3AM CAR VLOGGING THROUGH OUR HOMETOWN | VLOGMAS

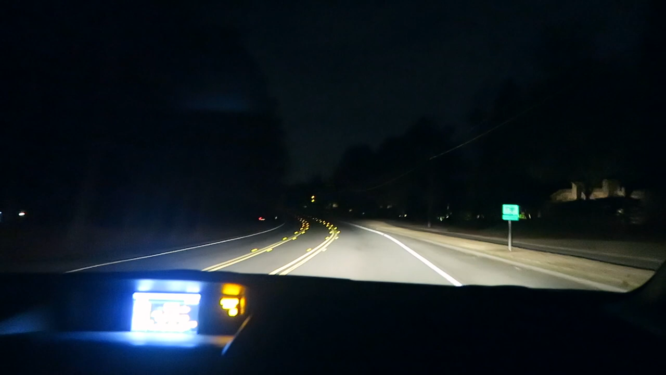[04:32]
oh there is another person we were just saying that we hadn't seen a single person the whole time we have been driving but now people are coming out what are you guys doing out here 246 am they're coming home from the derby the only
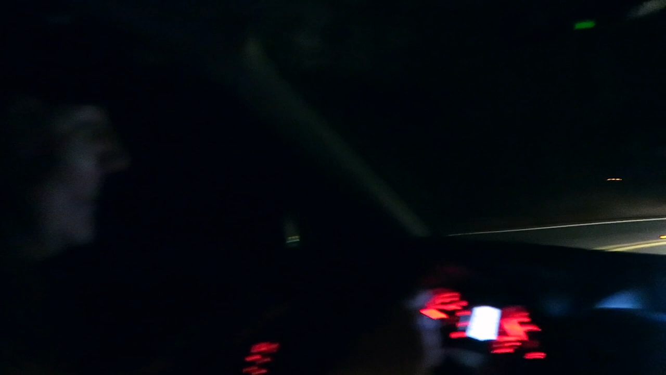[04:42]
bar in the town our town the derby we have been one time the only bar yeah no
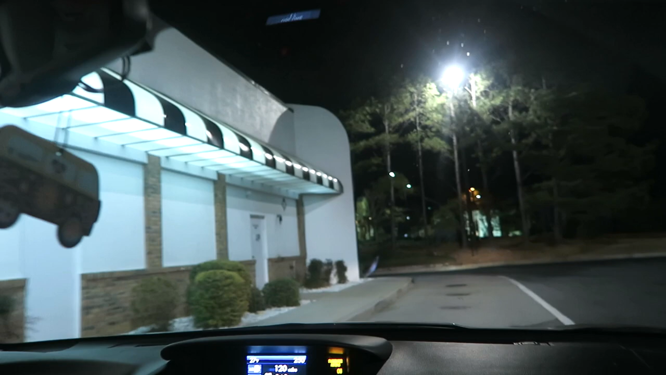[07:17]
it doesn't look like there's anyone else in the drive-thru but usually this process takes a really really long time but we are the only ones here so shout out to this beautiful establishment